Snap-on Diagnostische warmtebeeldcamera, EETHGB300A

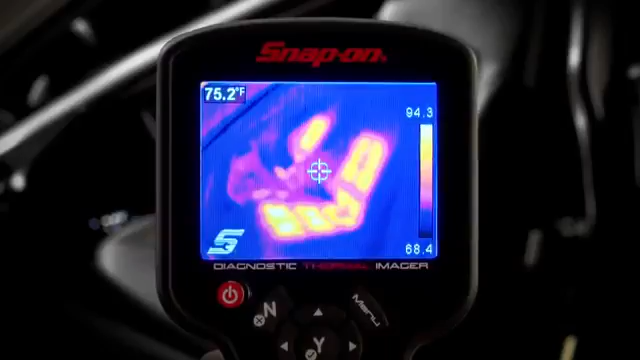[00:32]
On screen: spot 75.2°F
diagnostic thermal imager is specifically designed for the automotive industry and
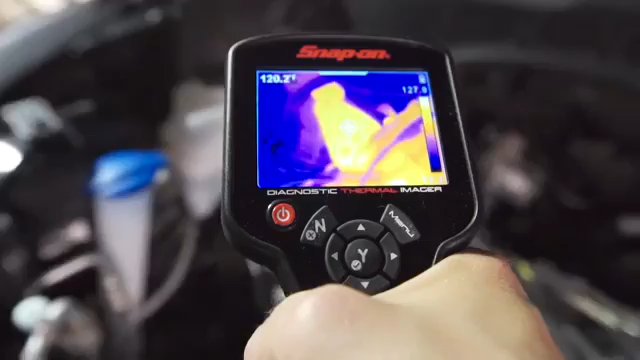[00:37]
uses infrared technology to show you detailed images of an object's heat signature
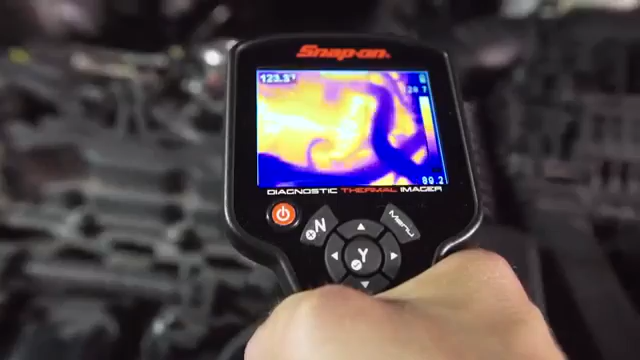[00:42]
just pointed at any area of the vehicle and problems will reveal themselves
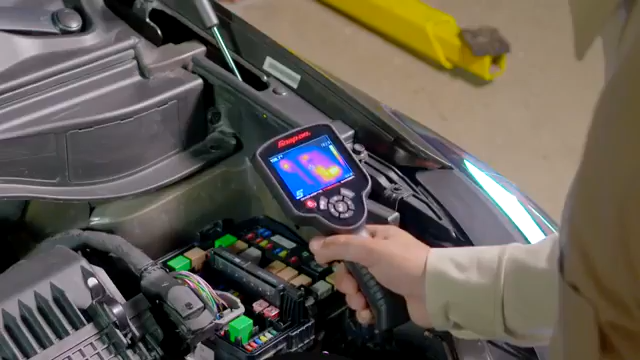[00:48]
from brakes and heated seats to misfiring cylinders and anything else under
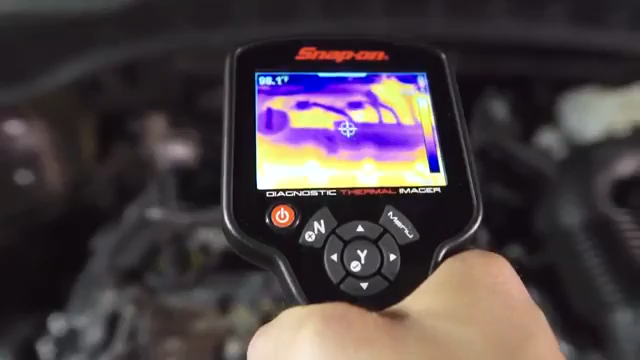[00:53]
the hood or around the car it can all be seen with precision you see every detail with complete thermal images
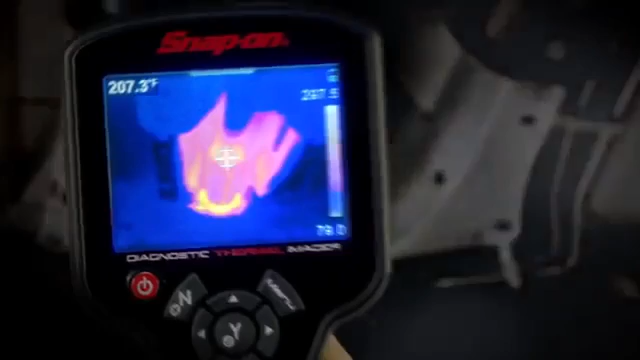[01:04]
made up of 4800 temperature zones the color scale automatically calibrates
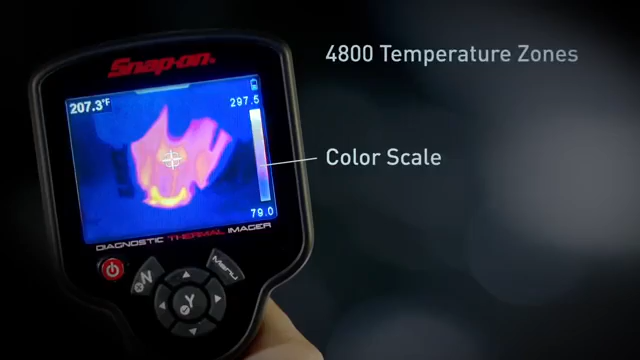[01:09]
On screen: spot 207.3°F
as you use it so you know the exact temperature of everything in the image pull the
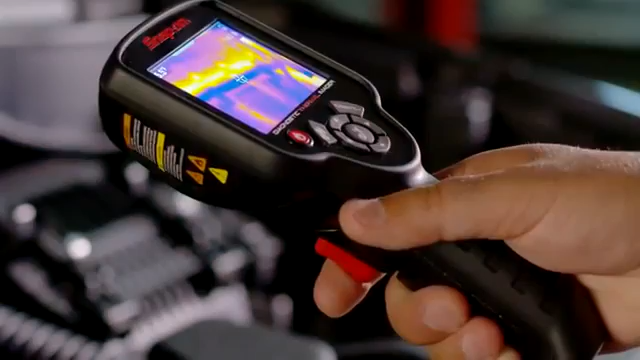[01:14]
trigger to capture and save any image review saved
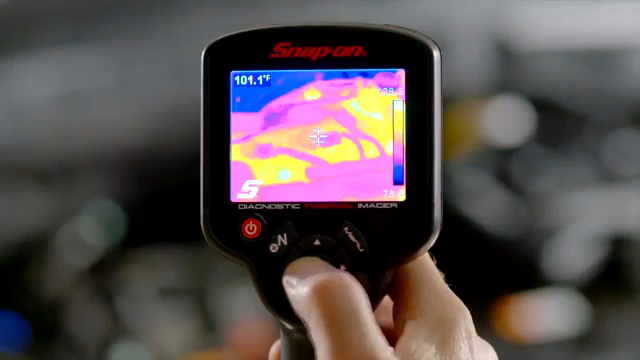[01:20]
On screen: spot 101.1°F
images on the tool or transfer them to your PC and create your own library of
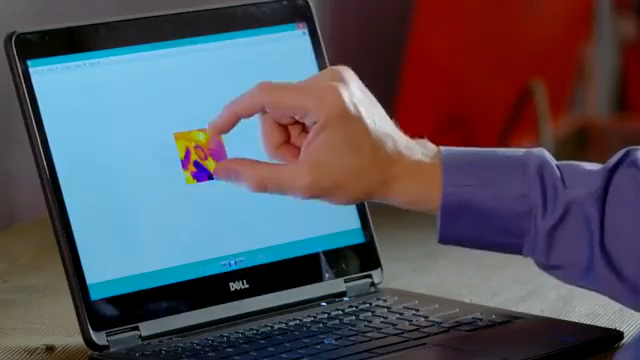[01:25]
thermal images for reference the snap-on thermal
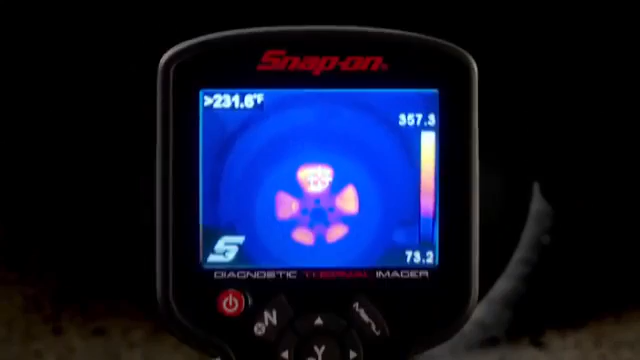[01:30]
imager doesn't just make pretty pictures it includes an exclusive library of reference images like these showing normal operation failed components and guided tests
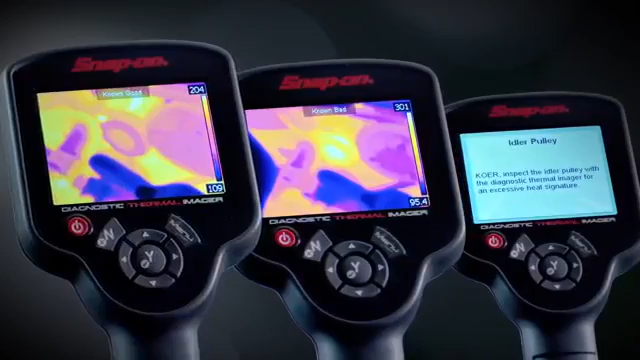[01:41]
so you know exactly what to look for which cylinder is misfiring
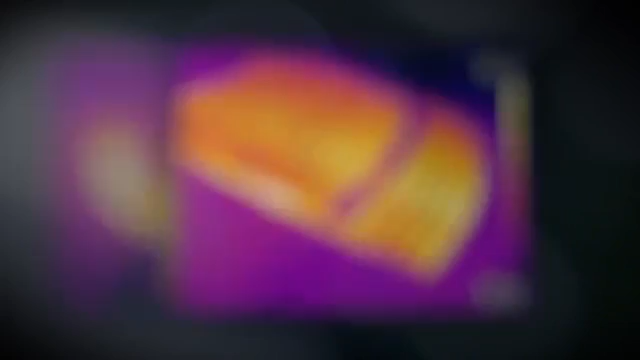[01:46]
where is the brake in the window defogger is the parking brake hung up where is the bad bearing
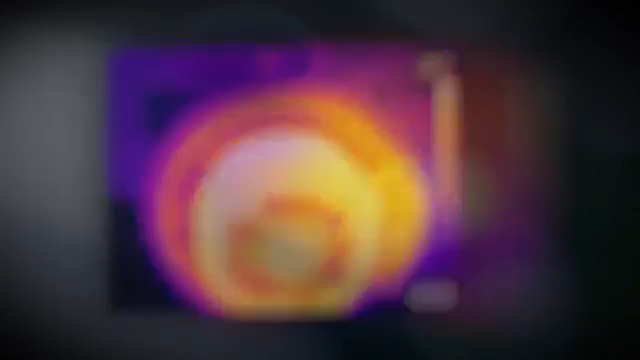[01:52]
is the alternator charging now you can see right where the fault is
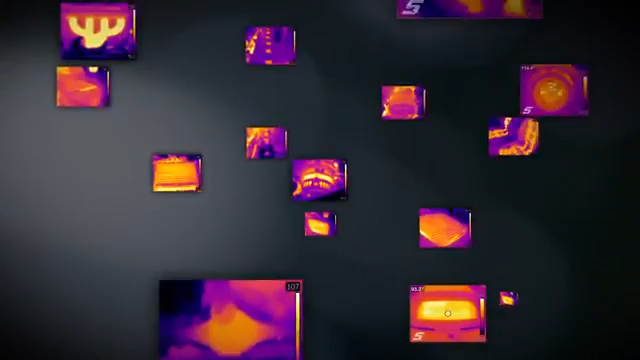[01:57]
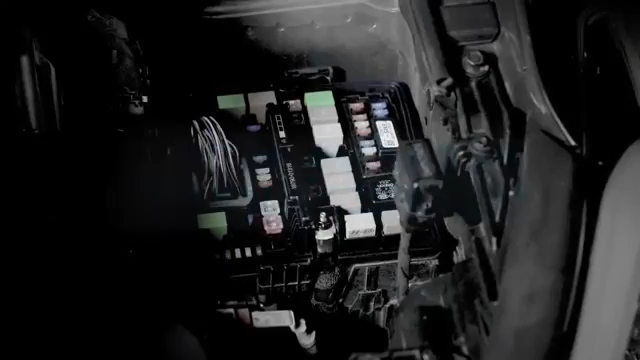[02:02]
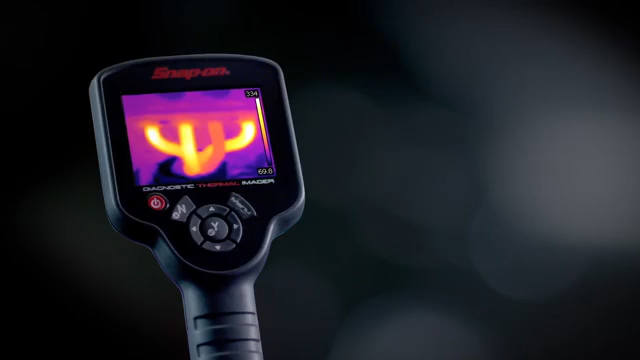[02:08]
the diagnostic thermal imager comes with a high-power rechargeable lithium-ion battery and the ability to see
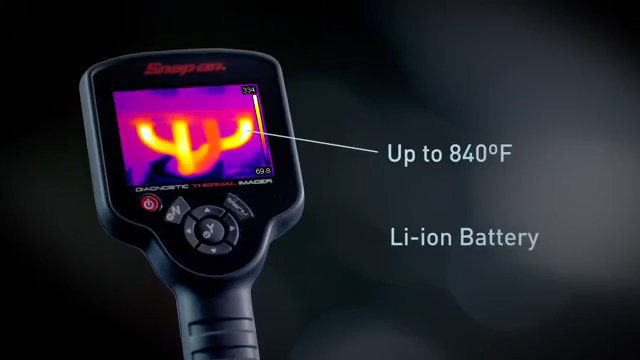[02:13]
extreme temperatures up to 840 degrees Fahrenheit on the 3 and a half inch